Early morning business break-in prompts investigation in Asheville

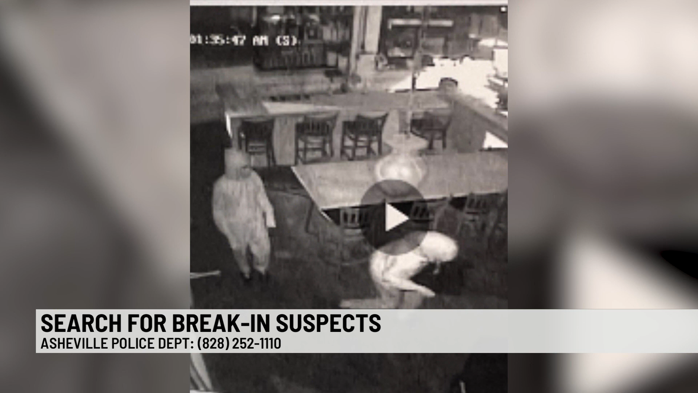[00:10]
Surveillance footage provided by the business owners shows two hooded suspects. Police tell us a cash drawer of money and a safe were reported stolen.